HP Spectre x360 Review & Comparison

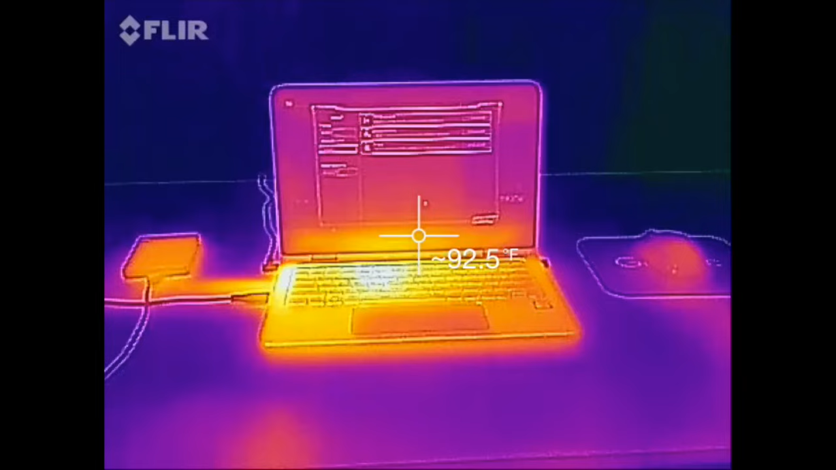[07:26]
On screen: spot 92.5°F
When examining the heat of the laptop you see that it gets about to 110 at the